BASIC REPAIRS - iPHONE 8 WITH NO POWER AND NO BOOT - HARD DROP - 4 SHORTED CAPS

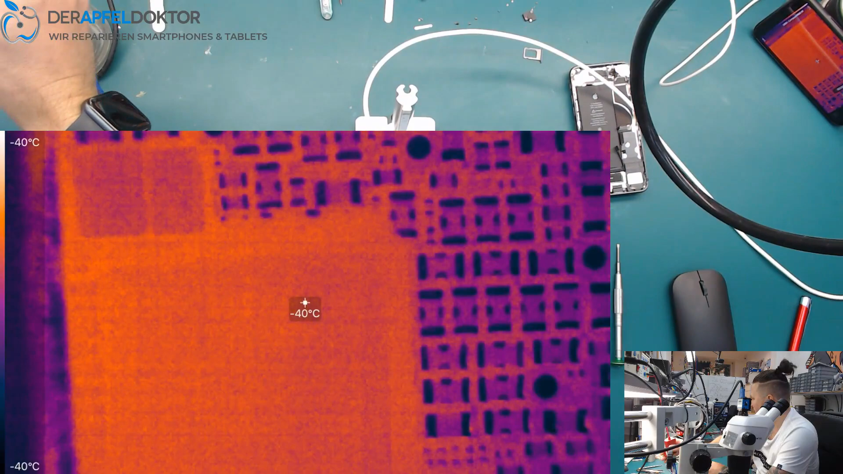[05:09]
On screen: spot -40°C
that people do you see that a small cap directly on the top of the power IC
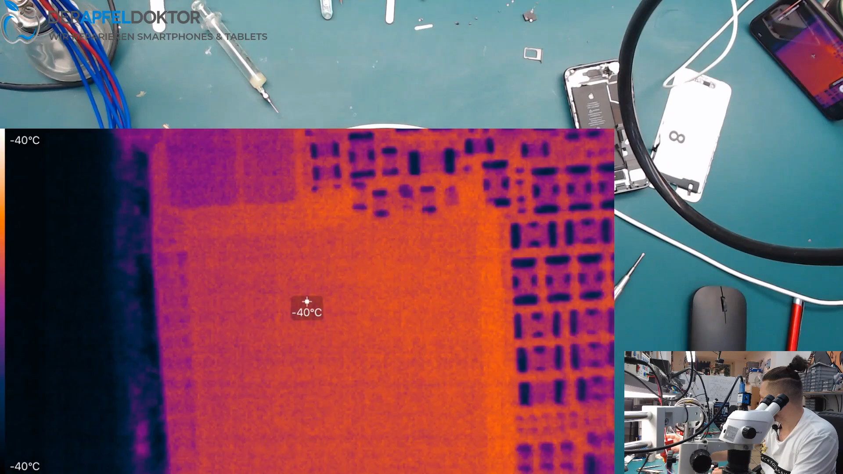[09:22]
On screen: spot -40°C, scale bottom -40°C
oh here's the next one the cap next beside to that burnt cap you see it's fucked up too we will get it out now
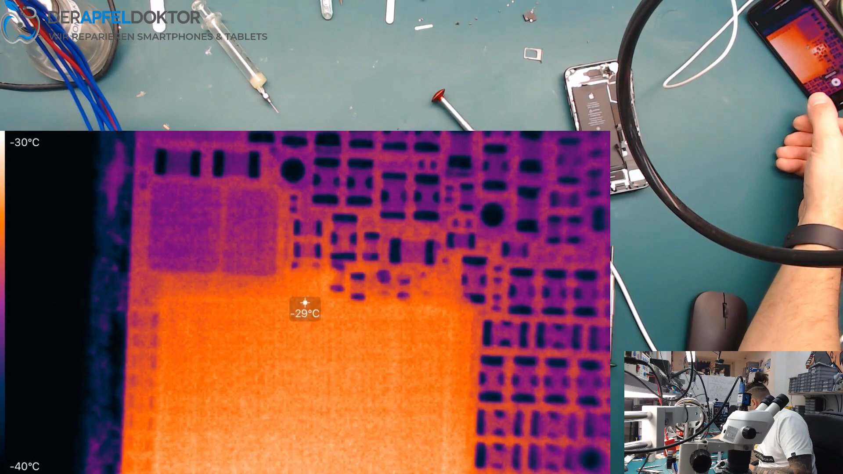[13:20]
On screen: spot -29°C, scale top -30°C, scale bottom -40°C
could be partially shorted cap at this point
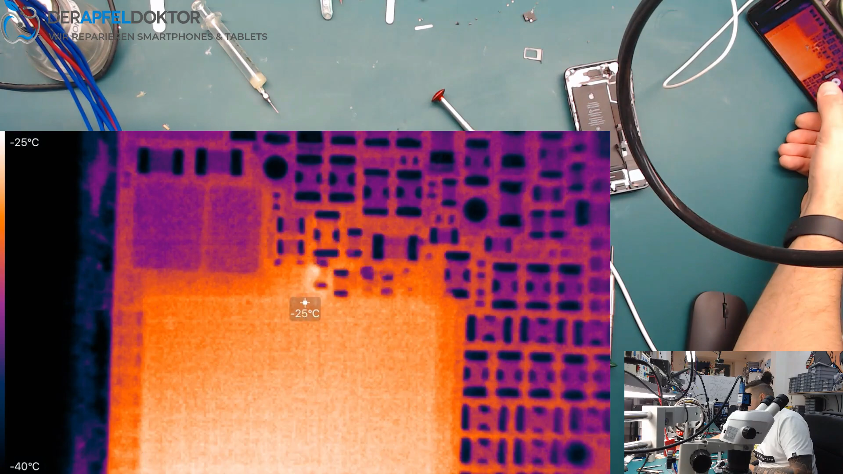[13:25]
On screen: spot -25°C, scale top -25°C, scale bottom -40°C
was the damage really as hard as this directly on that point of the board